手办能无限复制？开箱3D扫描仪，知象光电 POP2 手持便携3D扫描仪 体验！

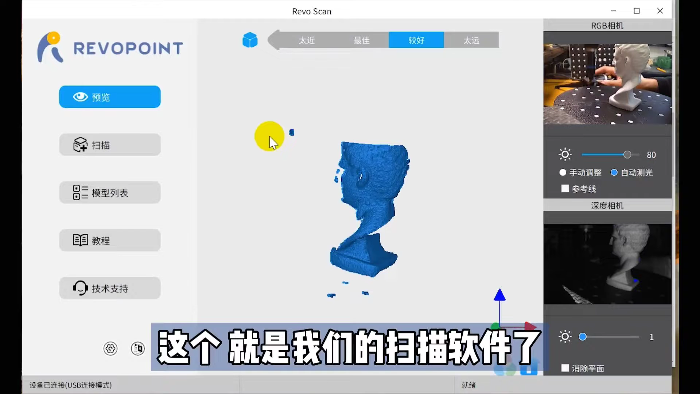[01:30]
件了它整个软件使用起来非常的简单在这边可以看到我们的摄像头这边可以看到我们的深度相机的效果然后我们点击这个扫描按钮在这里我们可以设置快速模式或者高精度模式
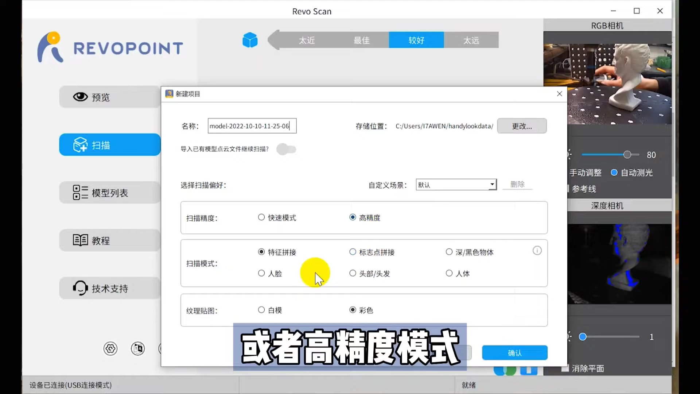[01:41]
而且它可以扫描人脸扫描头发扫描黑色深色物体连彩色也是可以扫描的我们主要是为了获取3D数据所以没必要扫描彩色我们点击确认就可以进入到扫描页面了扫
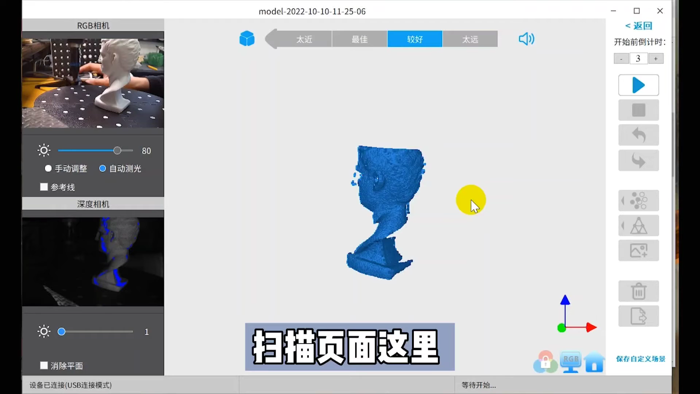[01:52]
描页面这里有一个开始扫描的按钮我们点击它就可以开始进行扫描然后我们需要调整一下我们扫描仪的位置我们将扫描仪往前移一点在这里显示最佳是最好的状
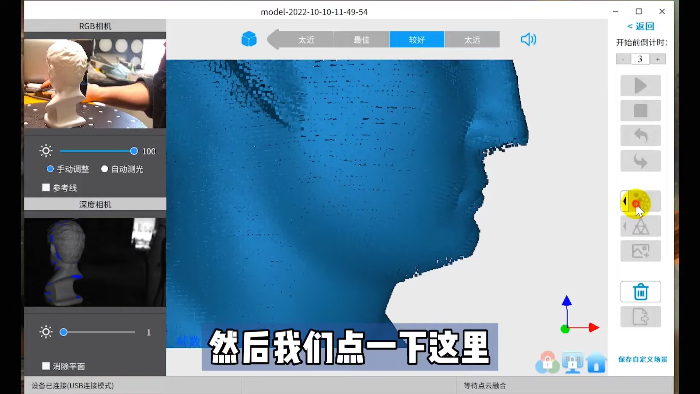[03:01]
算吧然后我们点一下这里它会显示点云融合处理中我们等待一会儿好这里显示点云融合完成接下来我们需要够网我们点击这里的设置可以设置它的质量我